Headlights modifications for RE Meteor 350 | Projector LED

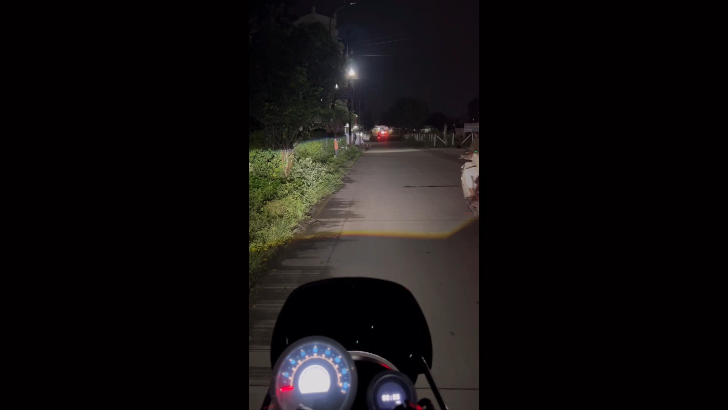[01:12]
बहुत दूर है बाइक का इंद तर तेज फोकस आ रहा है अब इसको